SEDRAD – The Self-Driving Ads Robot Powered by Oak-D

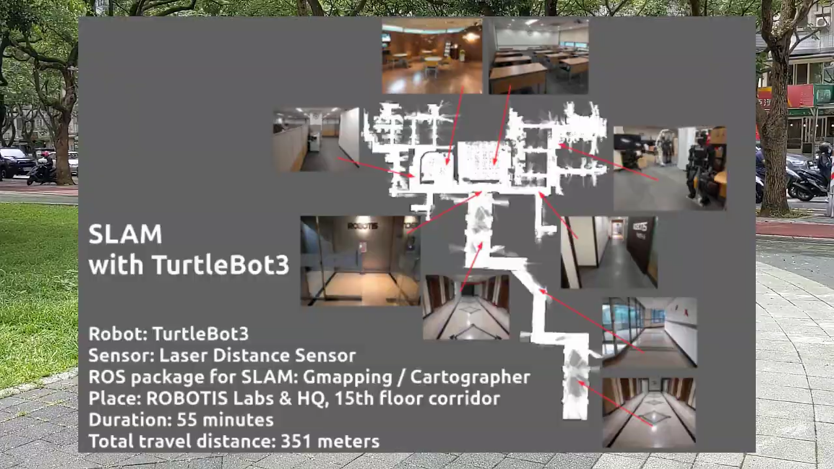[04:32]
approaches are not that robust. So I needed to find another way to navigate without maps.
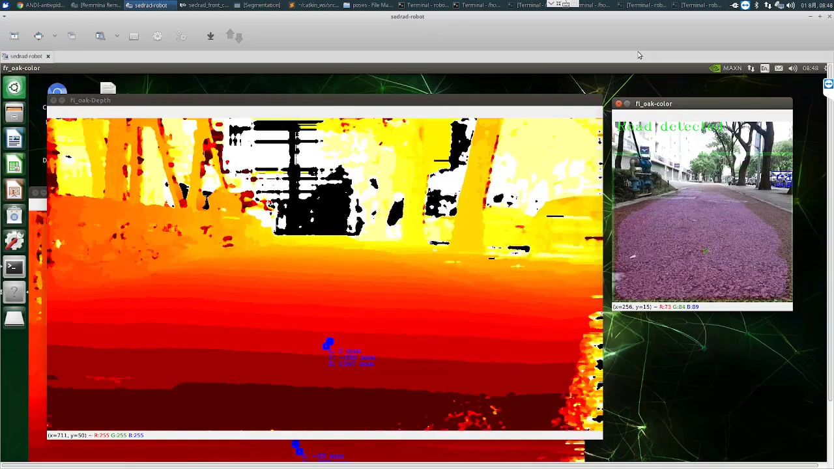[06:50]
Well, the RGB frame is used to detect the path and calculate the centroid of the path and then the
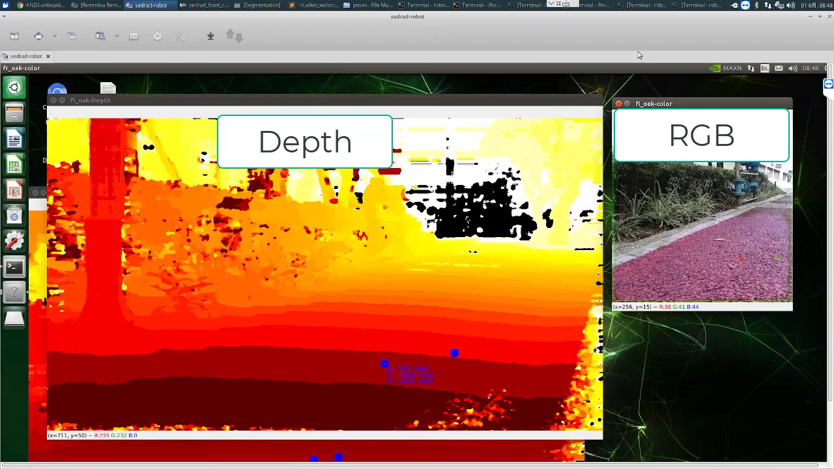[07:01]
location of the centroid in the RGB frame is transformed to the location of the centroid in the depth frame. Using the spatial location calculator of depth AI, we can know, we can calculate the real world location of the centroid.
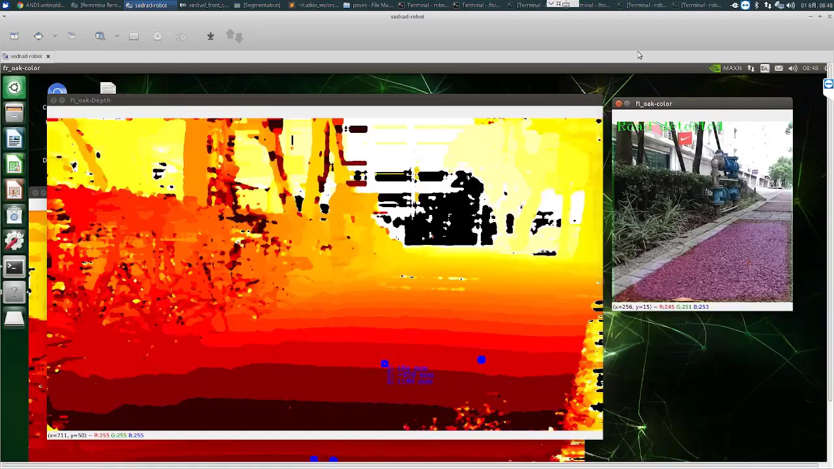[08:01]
For instance, it will rotate the robot towards the last known orientation where the path was detected,
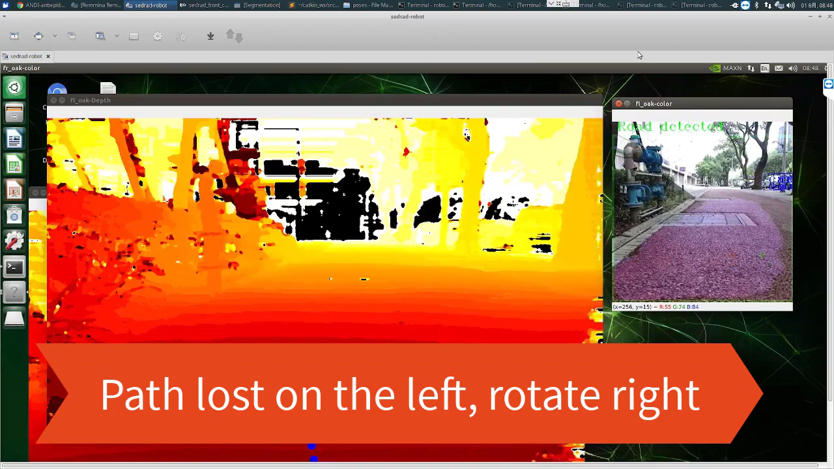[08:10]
or it might prompt CEDRAD to move slightly forward or backward to try to redetect the path.
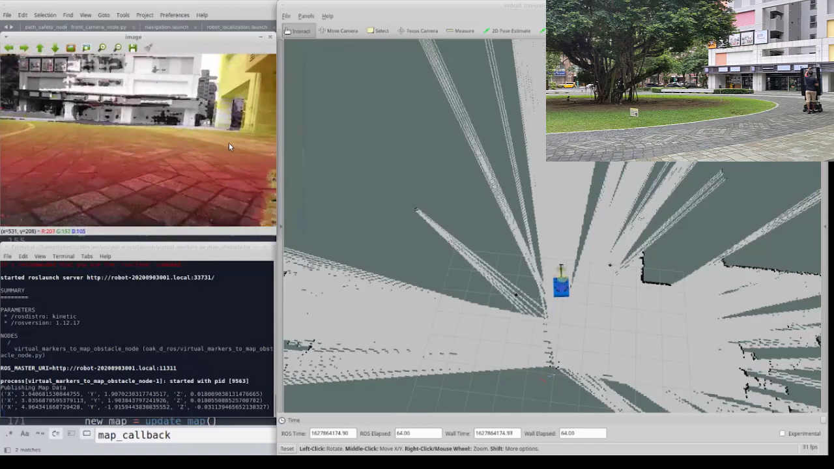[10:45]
On that main computer, you can have a look at what the cameras see,
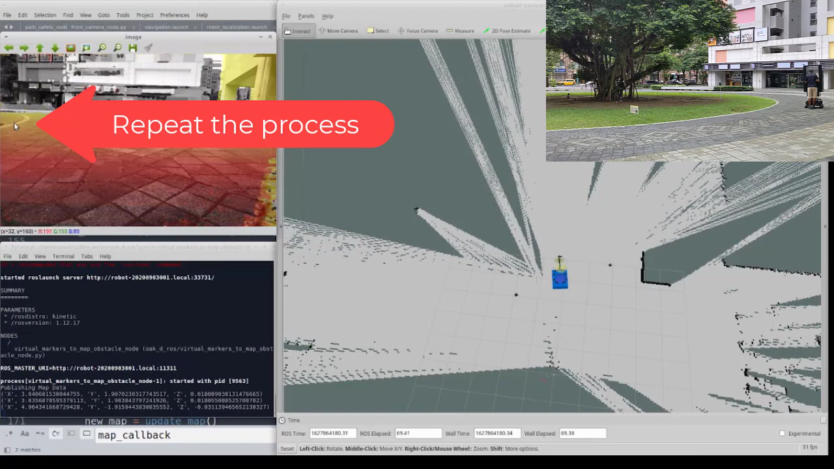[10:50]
and you can click on that image to set some markers on the map, as you can see right now.
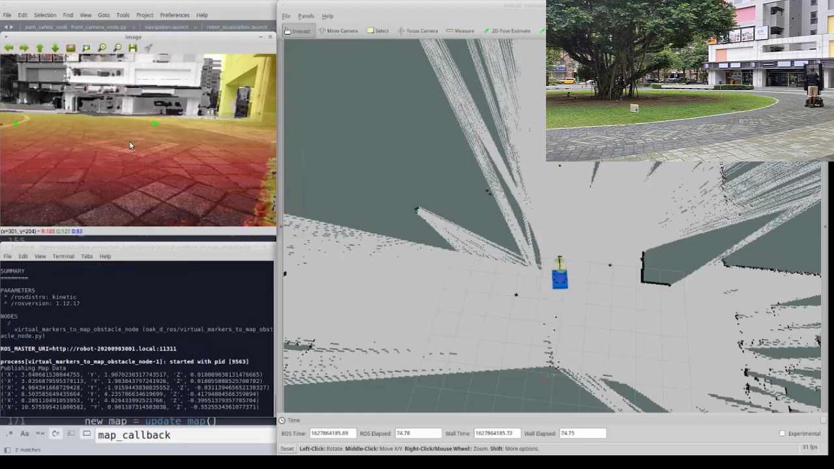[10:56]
So again, the spatial location calculator will determine the real-world position of those markers,
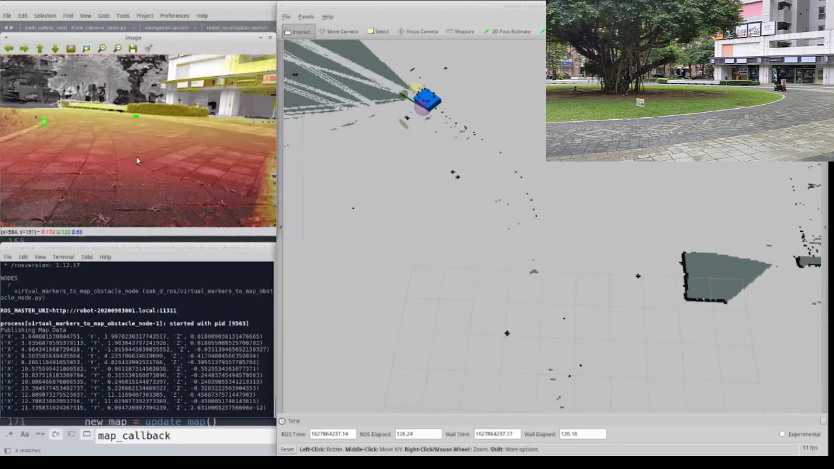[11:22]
and then move my robot forward,
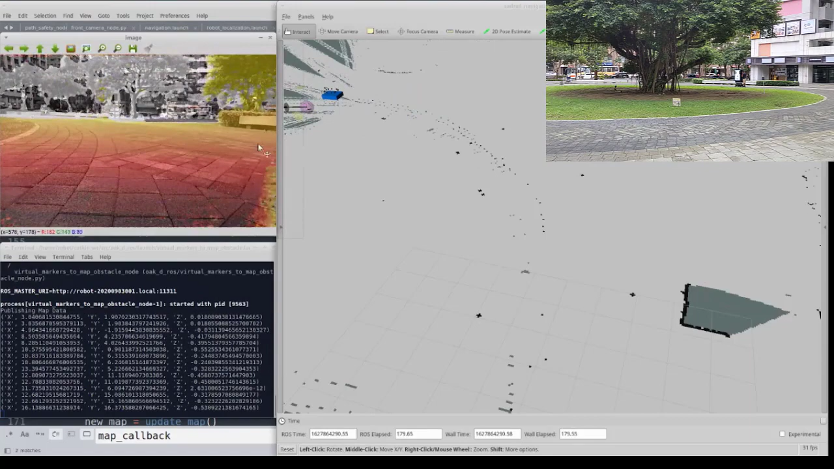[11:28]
set again two markers to delimit the path,
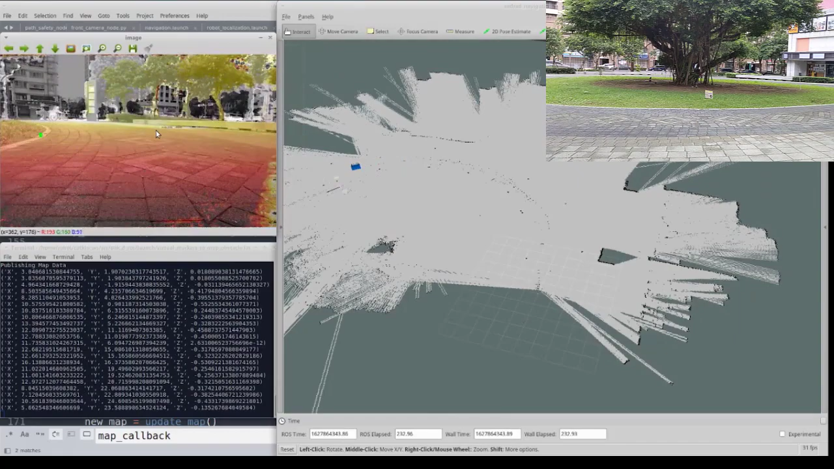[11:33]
and again move a little bit forward, and set again two markers to mark the path,
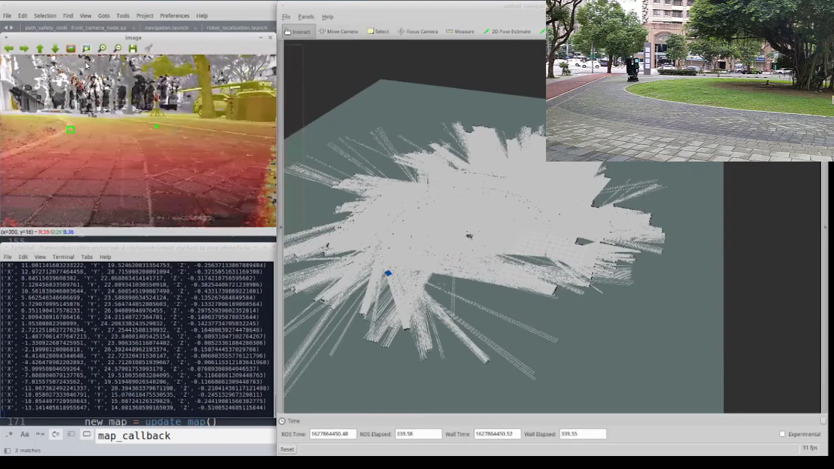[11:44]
and continue this process until the entire path has been traversed and